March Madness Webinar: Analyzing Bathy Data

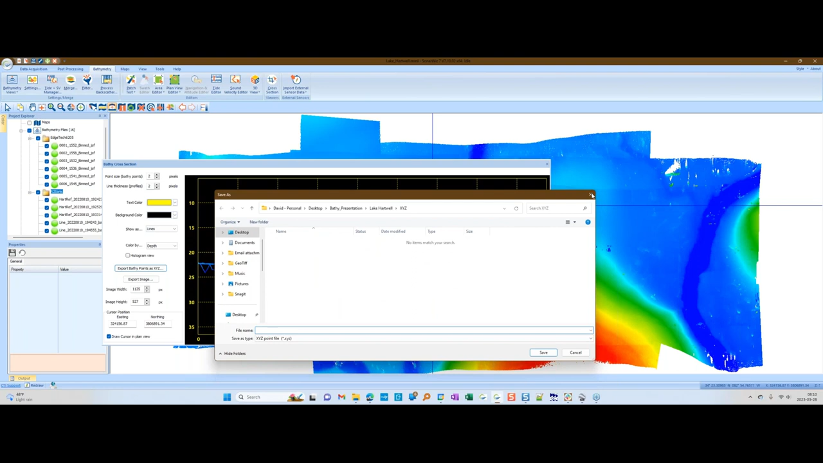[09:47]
Another thing that might be useful is running profiles across the stream, for example. And rather than do it one at a time the way I just did, we have a utility that's designed to do that. It can actually – I'm just going to turn off the edge tech here for a second. And let's say we wanted to run profiles down this creek. So the tool we would use for that is our cross-section generation utility.
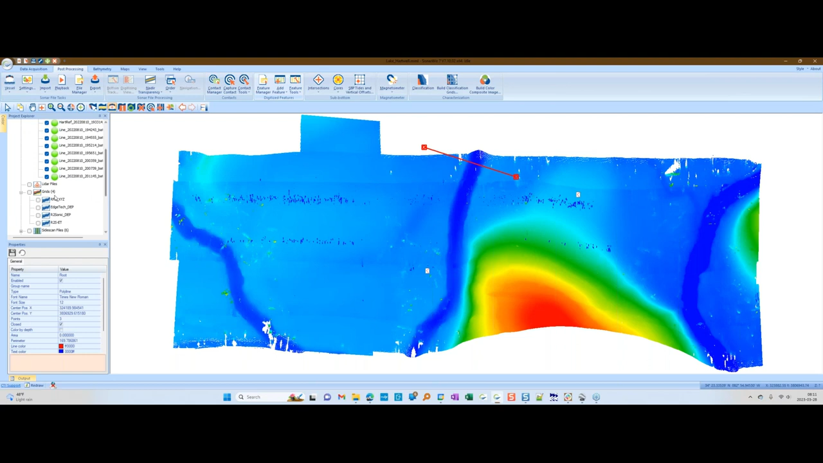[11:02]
And now what I want to do is go over here. We're going to create a grid over this. I've already done that. So there's a grid here. This is our R2Sonic grid. And you can see when you grid this data up, there's got a lot of spikes in it. Here's the unclean parts. And then all this noise in here, it's in here and it's in the edge tech data as well. The edge tech data has been cleaned, so it looks a little nicer. But there's definitely something going on on the C floor that I want to share with you a little bit later.
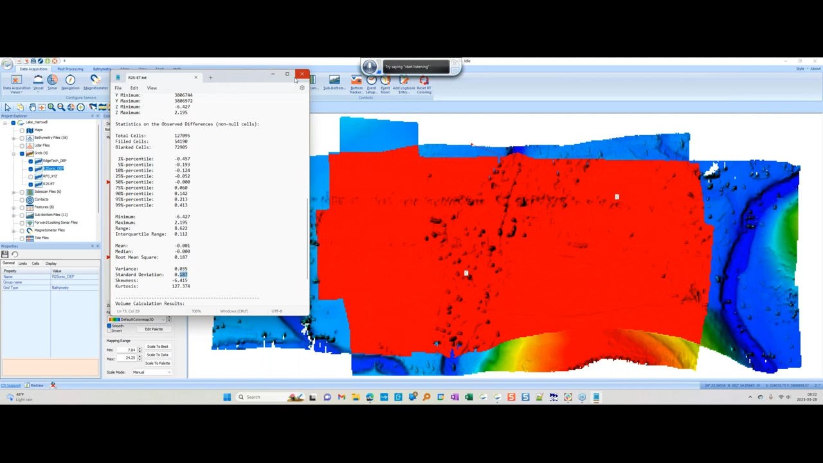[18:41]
So now we're talking about, you know, 30, 40 centimeters of average difference between the two of them. So this is one way to use that difference tool. Here's the difference grid. It's all colored red right now, but let's give it some nice colors. And we can actually see where this difference was.
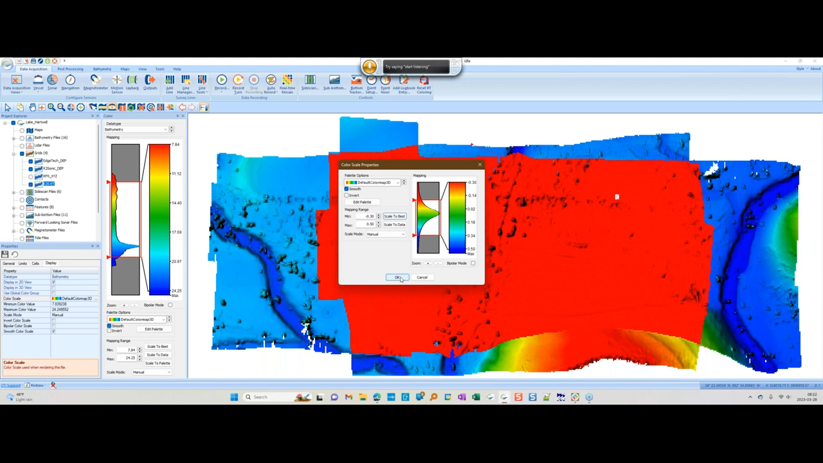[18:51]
So when we subtracted the two grids, there's area over here that is got it's the area on top of this slope is looking like the two different data sets were off from each other. There's also notice that I cleaned the R2Sonic data or excuse me, the EdgeTech data. But the R2Sonic is just raw. So you can see in here where the edges of the swath needs to be cleaned up and these red targets here as well.
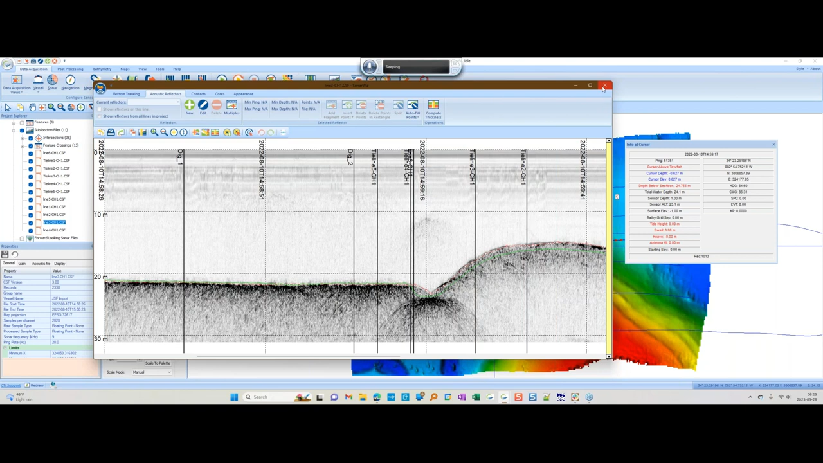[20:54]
Let's say that we wanted to dredge out a box here that started on this line here, went down 30 meter to the 30 meter contour and then back up again. And we're just going to dredge out that volume. So, for example, if we do this, I've already drawn in the box.
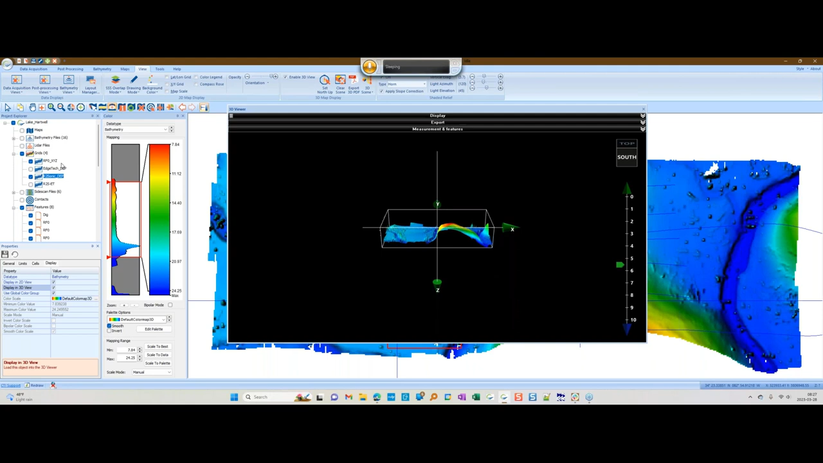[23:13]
Make sure that guy has the same color scheme here. And then we'll put the reference data underneath it. And there you can see it.
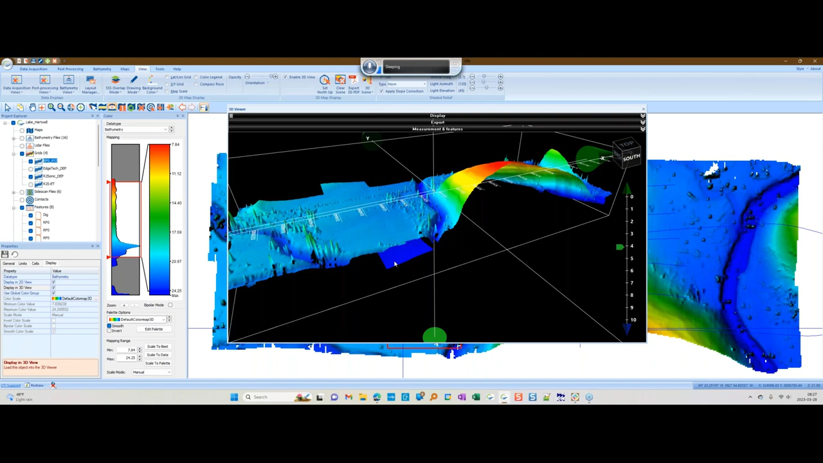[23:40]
But now what we're going to do is if we dredged all of that out down to the surface, what would be the volume that was actually being removed? And that's the second thing I want to show you about this volume of difference calculator. So the way you do that, again, take your upper surface and open the volume calculator. So this time it'll be the R2S, R2Sonic depth. And our lower grid will now be the RF0 grid.
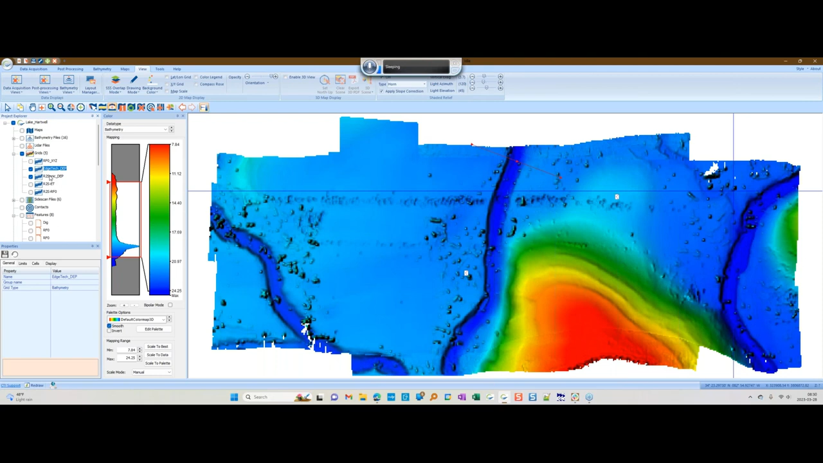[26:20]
So to start with, I'm going to turn off the difference grid here and turn back on my two EdgeTech and R2Sonic grids. So we'll start with the R2Sonic on the top and do this A minus B. So it preloads R2Sonic there.
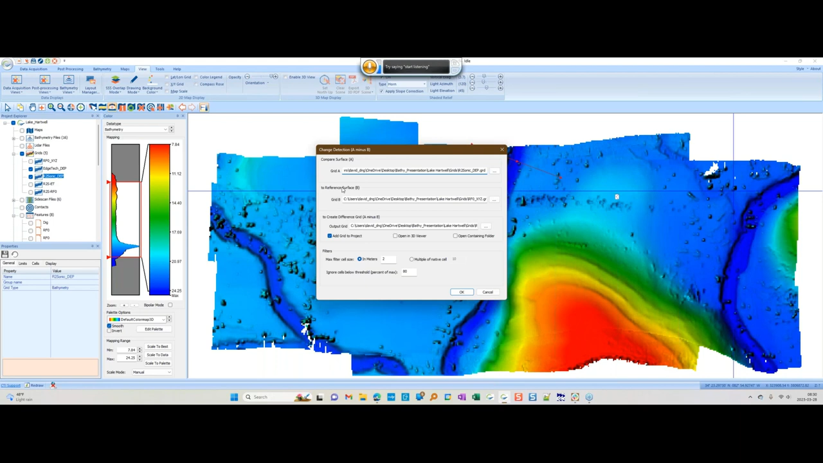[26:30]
And so we're going to compare this grid to our reference surface, which is the EdgeTech surface.
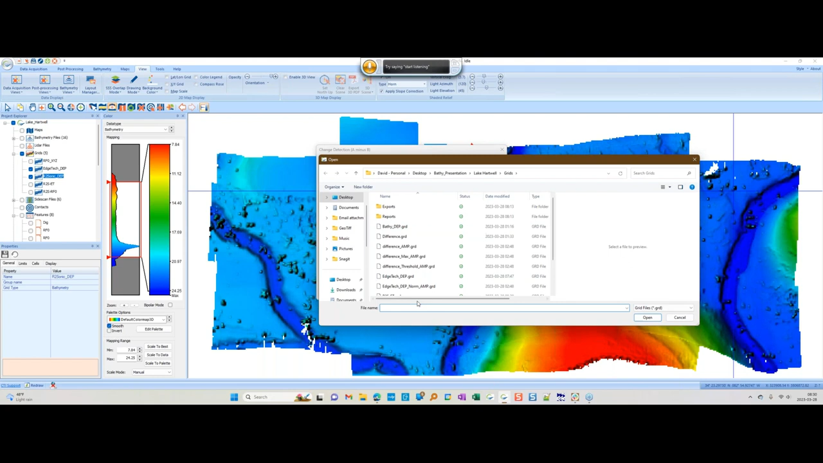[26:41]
And we'll call this our A minus B. And we're interested in, say, all the cells. We're going to ignore any change that's smaller than about 50 percent of the maximum difference. And then look at,
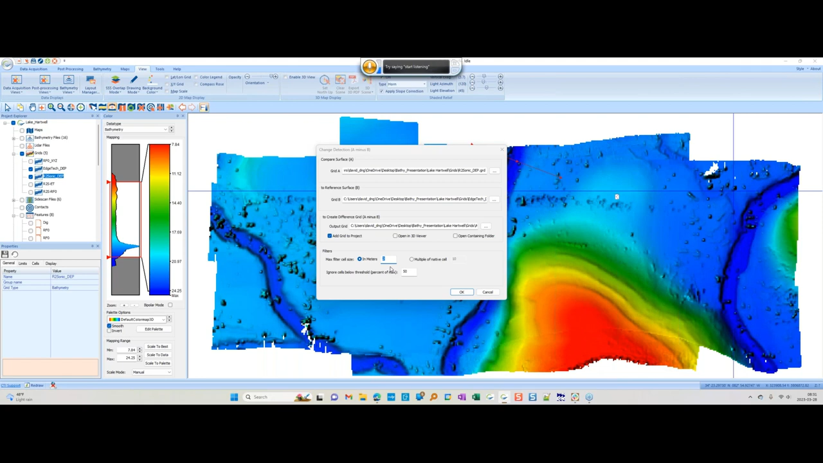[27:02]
let's just do this on two meter by two meter basis. So the first thing, you get two different grids out of this. Actually, you get a bunch of grids. The first thing it does is it normalizes the two grids to each other. So this would allow you to compare two grids that have a bias offset from them. It's not just bathymetry. You can compare. You can do this with backscatter.
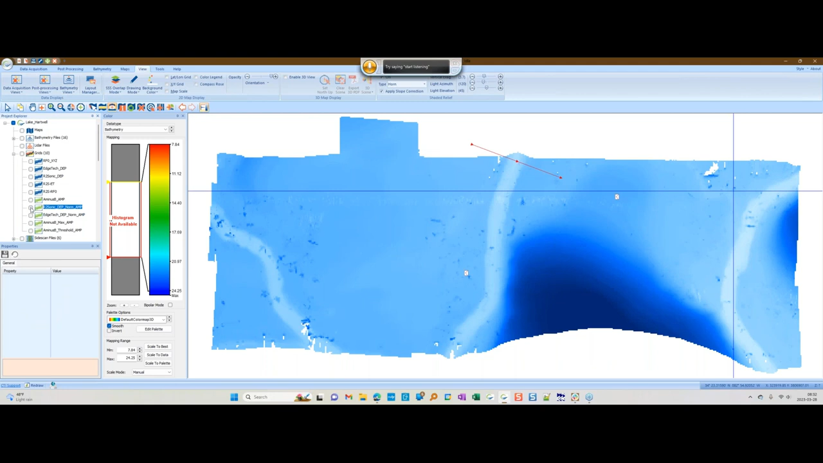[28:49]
it's not true that those things would be exactly the same. So you have to normalize it first. Then you subtract the two from each other. And you get a different surface that looks very similar to this one here, the one that we did with A minus B.
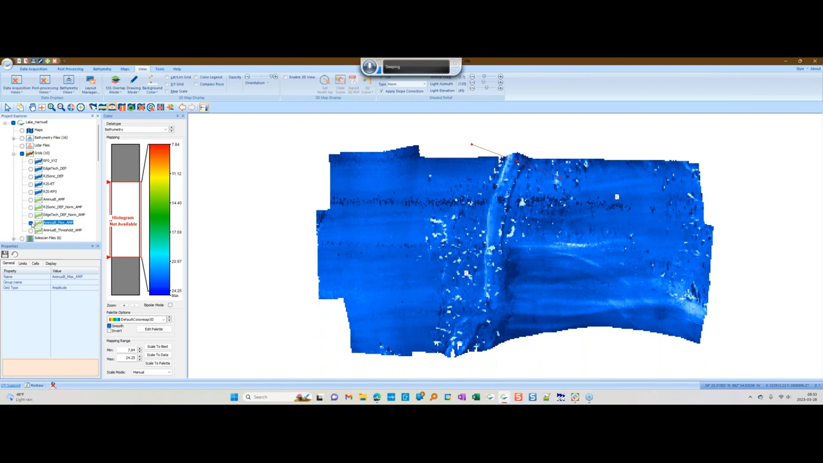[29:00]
But what we can also do is filter it and just only show us the parts that we're really interested in.
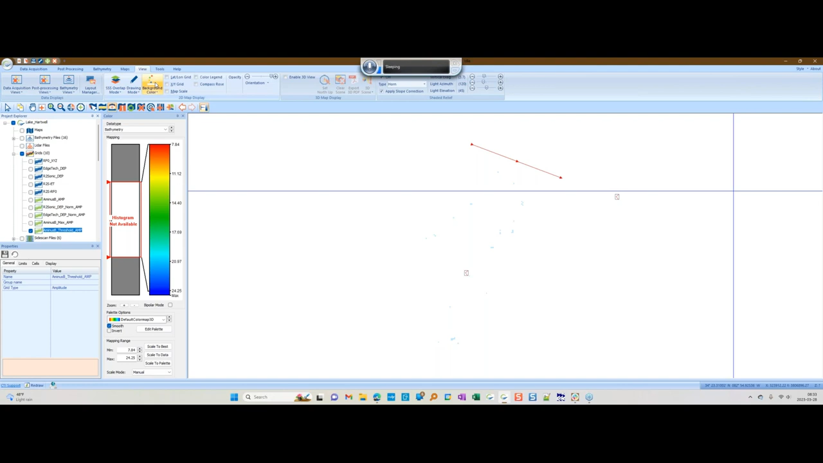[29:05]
So I'm these white pixels here are areas that were greater than 50 percent difference. And so we can isolate those spots and actually focus in on them. And if this were a backscatter grid, for example, and I'll show you that in a second, it can highlight areas where the backscatter has actually changed. Or in this case, it's showing us there's big differences between the
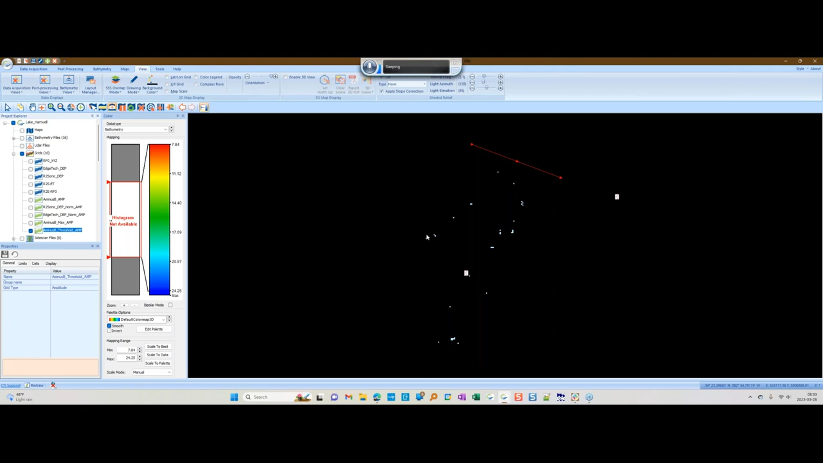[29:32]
EdgeTech data set and the R2Sonic at these locations. And if I show you these, you'll see that they actually occur right on top of all of these volcanoes.
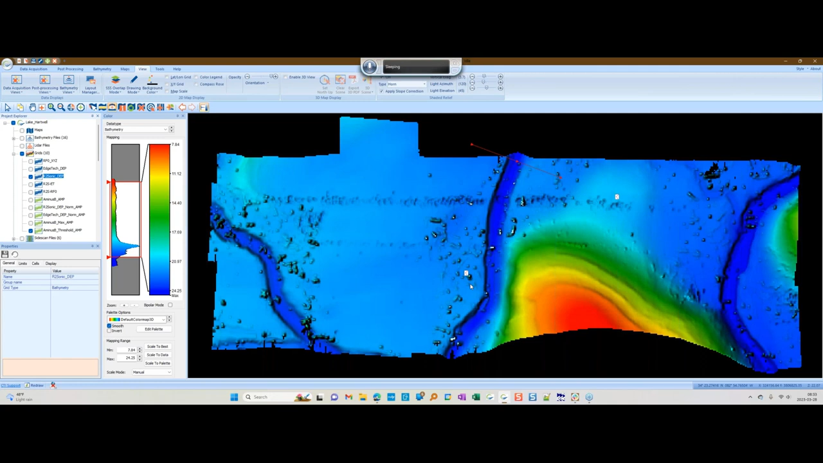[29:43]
Not all of them, but many of them. And that is another clue to what's going on here. So the first data set was cleaned up. We've kind of removed a lot of the noise in the water column. With the second data set, we left it in. And even if we just look at the biggest differences, these are exactly located at the same spot on this data set.